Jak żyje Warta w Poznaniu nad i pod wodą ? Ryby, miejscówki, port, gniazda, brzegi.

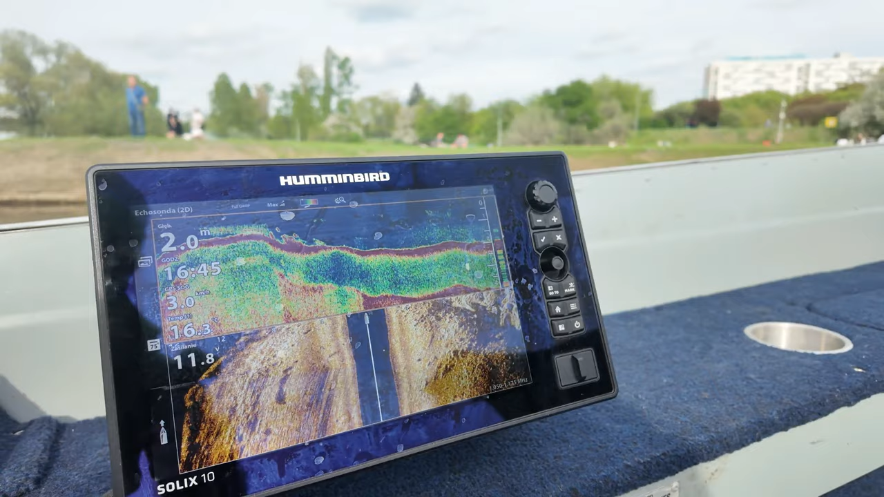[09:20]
Wpływamy w ten... w już właściwe koryto.
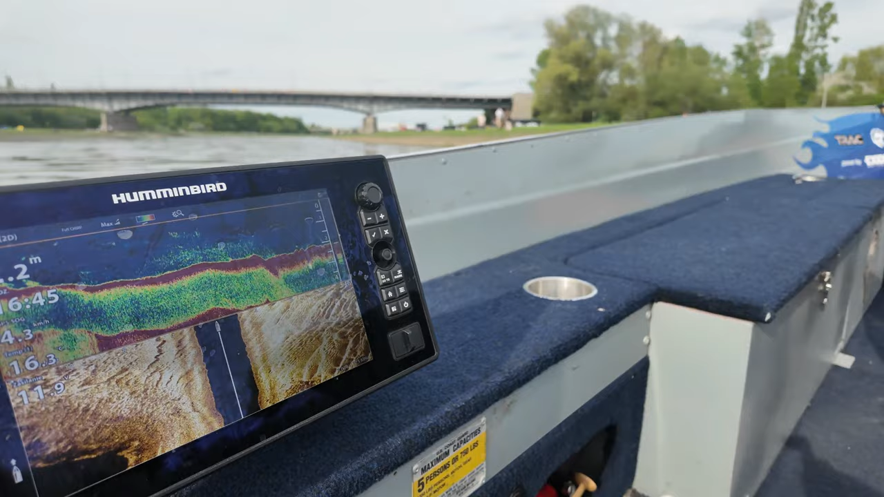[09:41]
przed 30 stopniami temperatury nawet powierzchniowej. Bardzo dużo. Już ma 16 stopni. No, trochę się tam dzieje na dnie. Jak już tutaj się dzieje, to znaczy, że ryba napłynęła. Zresztą kolega złowił, więc
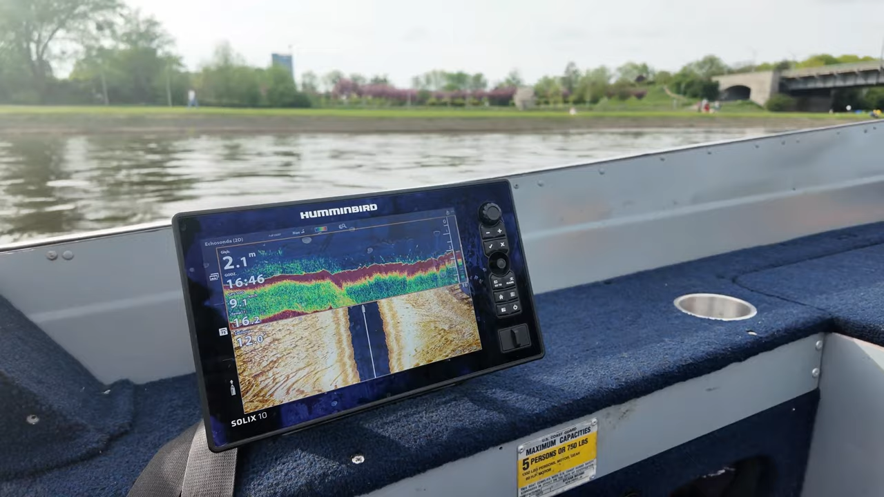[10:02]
On screen: depth 2.1 m
Więc życie wiosenne na rzece jest już. Do portu nie będę wpływał, bo już sandacze mogą się interesować gniazdami. Na pewno się interesują.
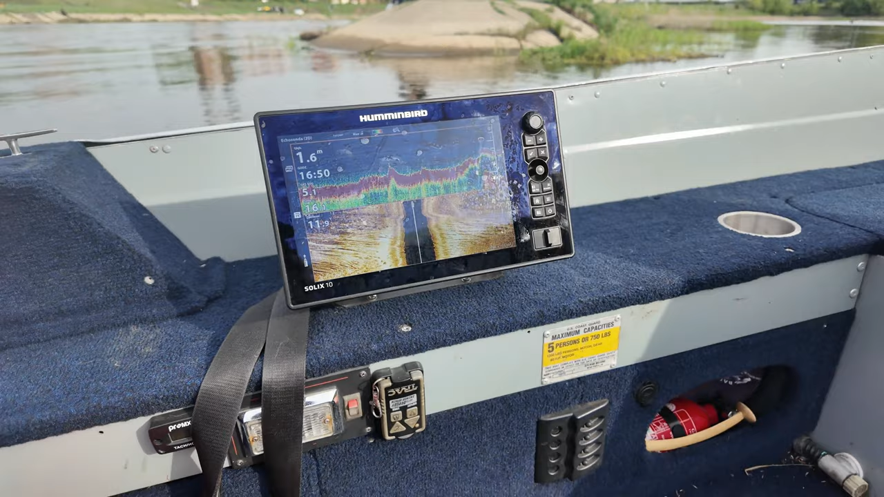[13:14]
No, 1,4. 1,4 na wpłynięcie to jeszcze jest ok na port.
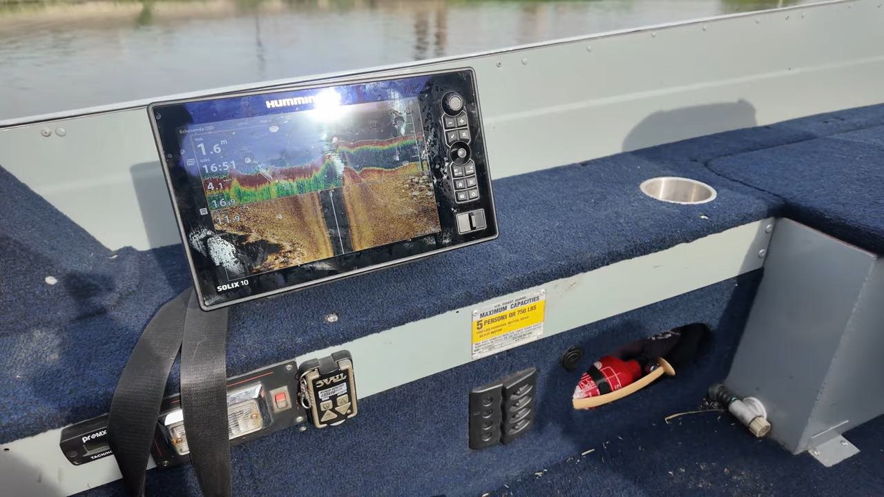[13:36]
Na ile mam boczne sonary ustawione? Na 16 metrów.
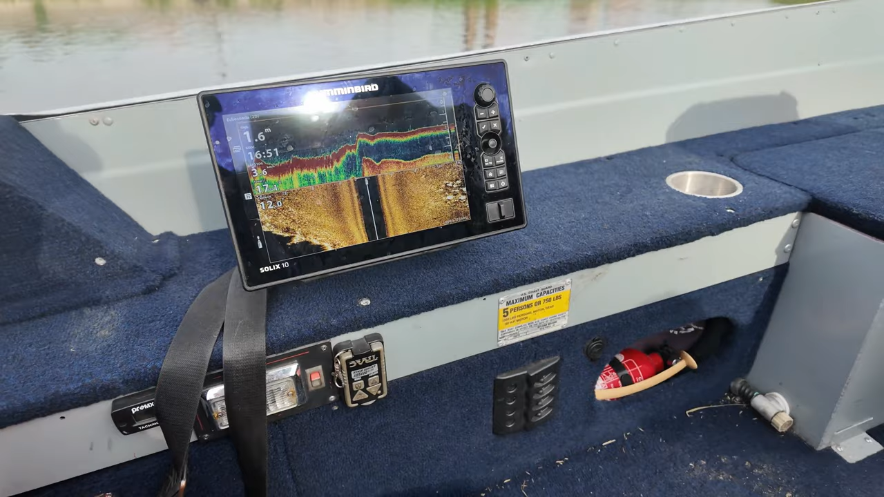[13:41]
No coś tam powinien ściągnąć. Trochę drobnicy.
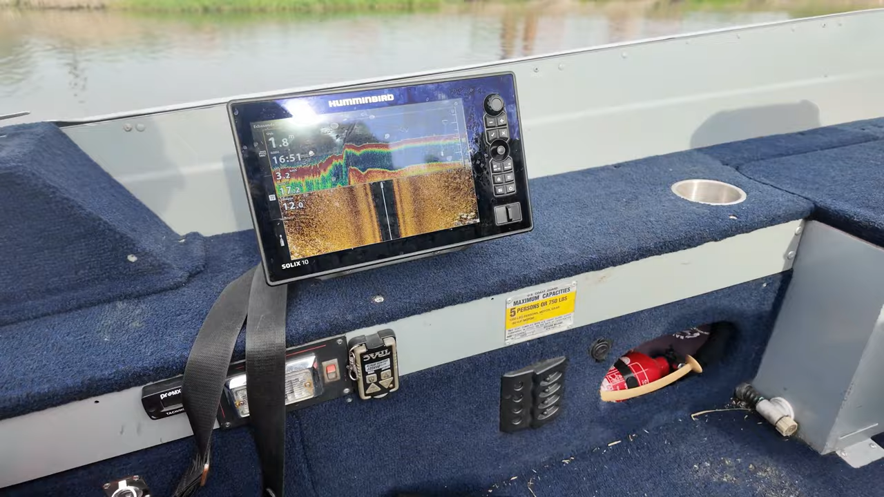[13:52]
No to jak na tą porę roku, to tak sobie.
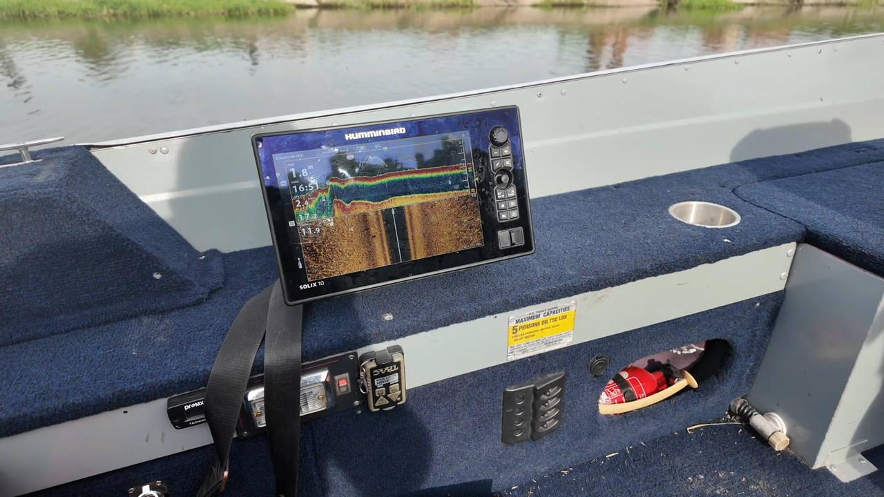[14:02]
To tak sobie.
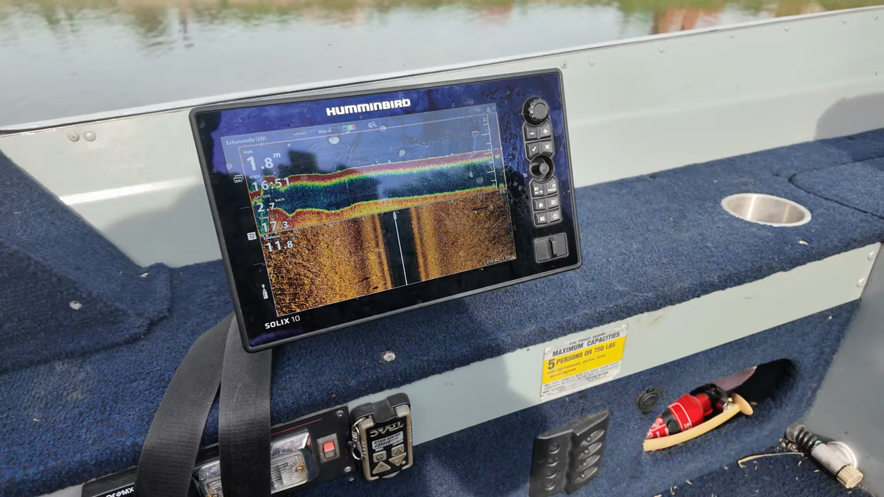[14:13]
Bywało znacznie lepiej, wręcz czarno,
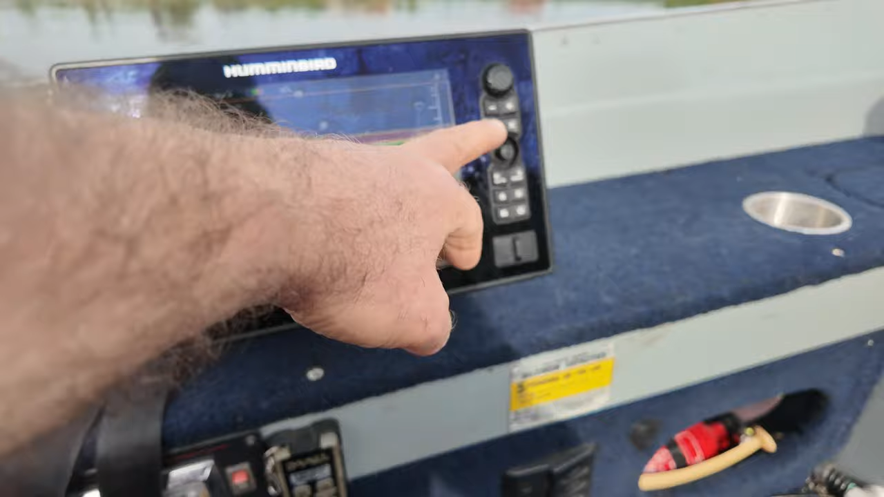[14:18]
to znaczy jasno akurat, dla odwrotności.
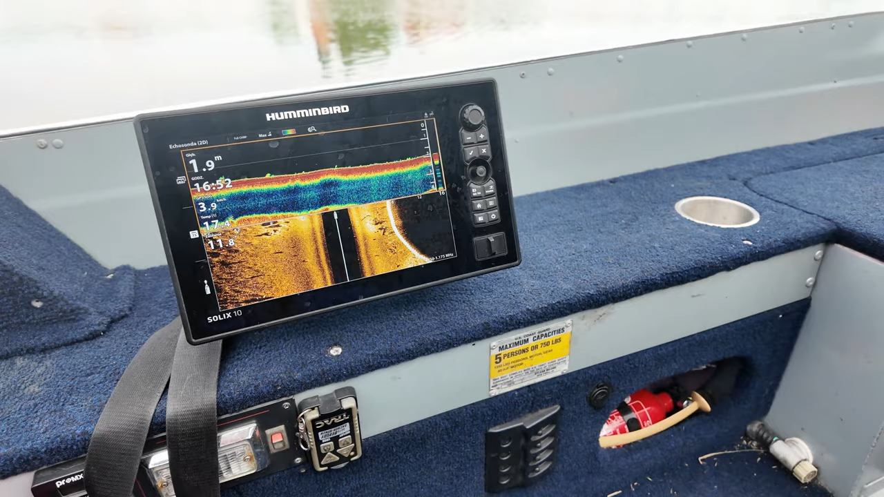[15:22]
No, powiem wam, że tak sobie.
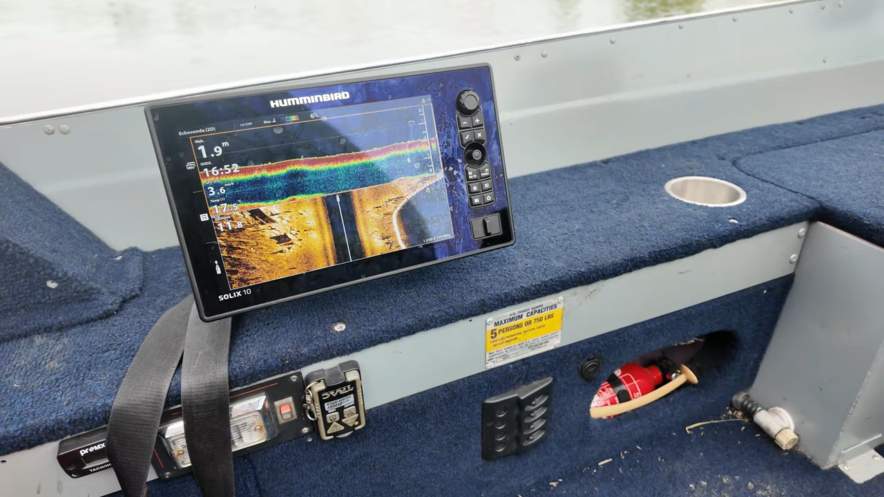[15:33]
Jest tych drobnych rybek, tutaj zwłaszcza widocznych dużo. Ale tak przy dnie, żeby były.
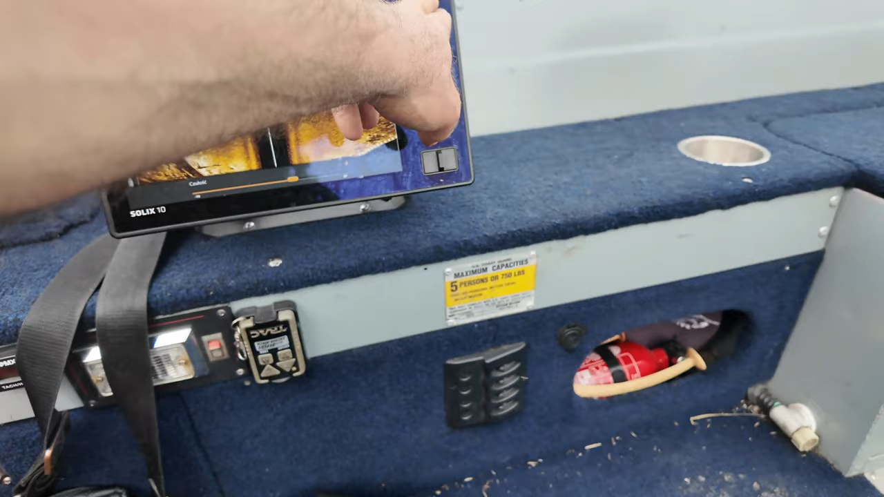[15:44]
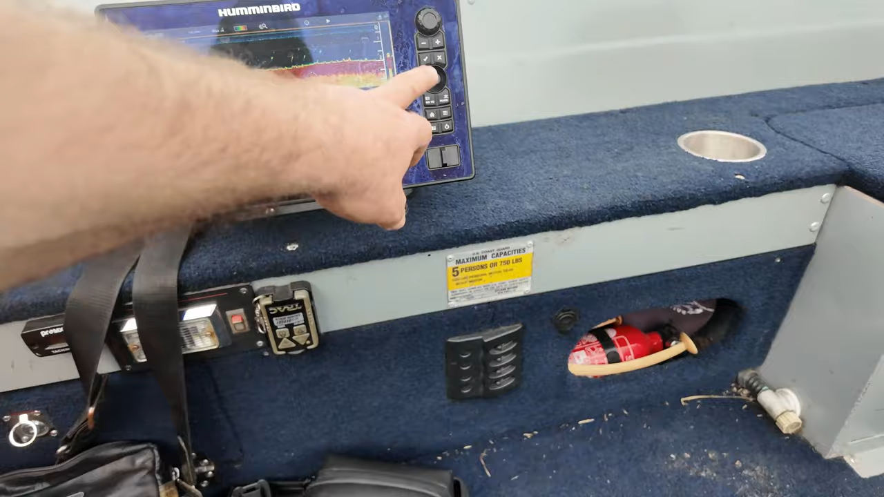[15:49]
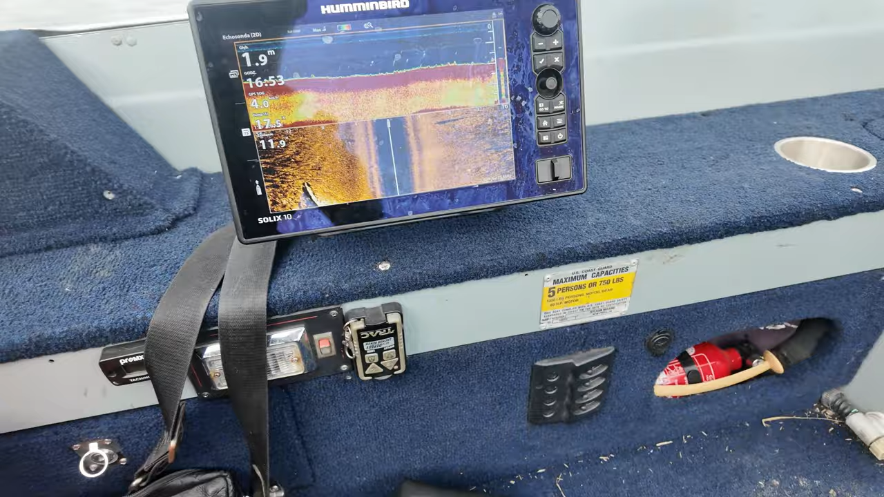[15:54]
Widoczne jakieś ławice, to nie, drobne rybki.
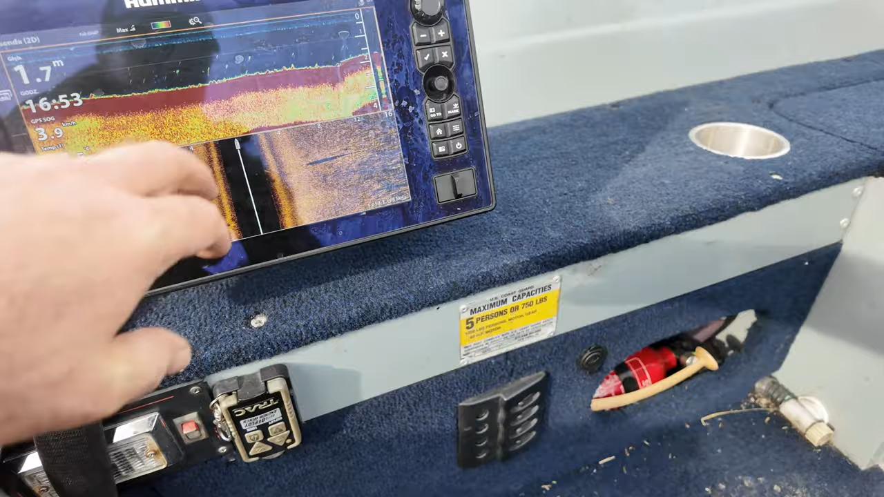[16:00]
On screen: depth 1.7 m
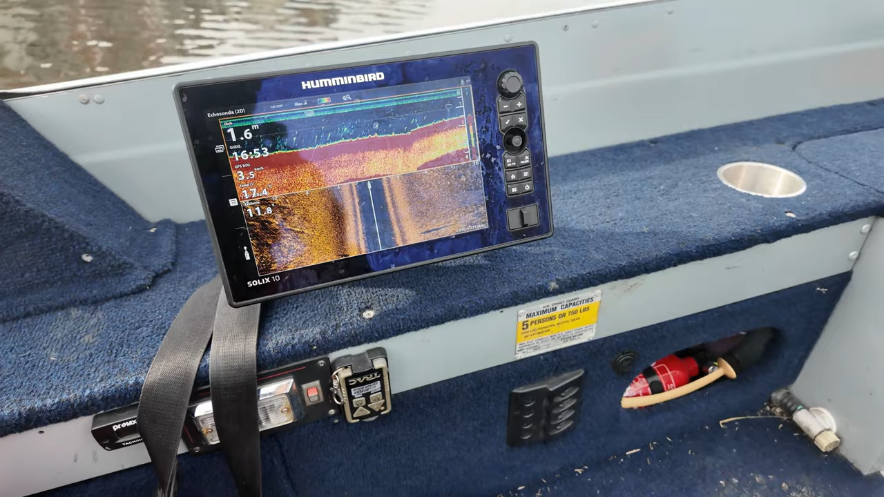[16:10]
Drobne rybki w porcie.
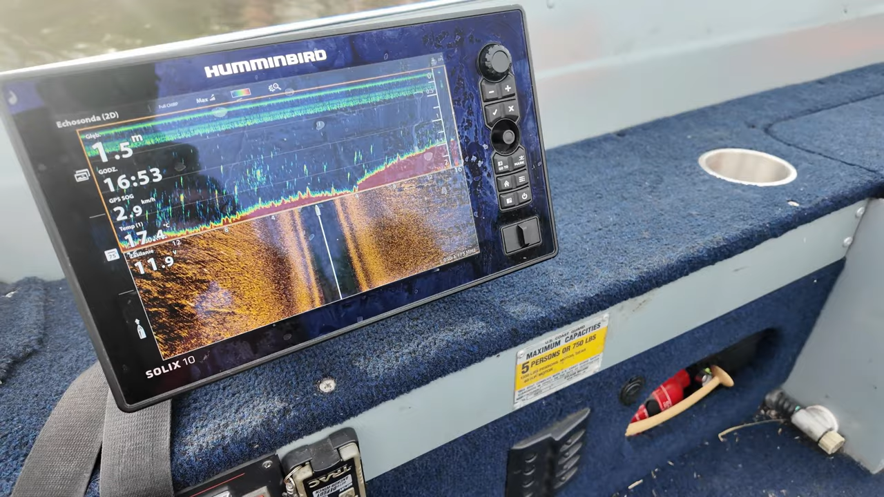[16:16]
Ale nie taka ilość, która normalnie o tej porze tutaj wpływała. Tu jeszcze wpłynie ryba. Ale myślałem, że to już nastąpiło.